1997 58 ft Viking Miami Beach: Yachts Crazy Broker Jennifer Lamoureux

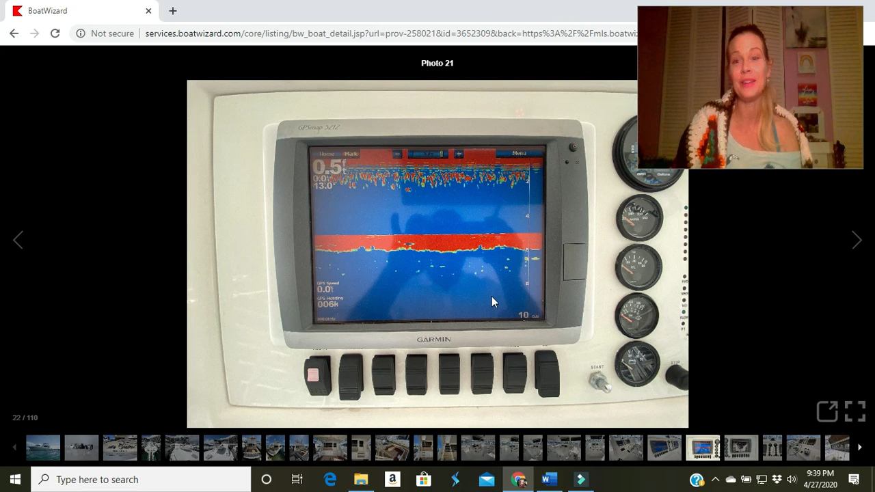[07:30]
I don't know what that says right there. I can't tell. It says Garmin. So I know that, well, a lot, Garmin makes a lot of stuff, but maybe it's a fish finder. I don't know. I don't see anything though. Probably because it's still, because it's just parked, right? Okay. Please laugh at me. I don't care.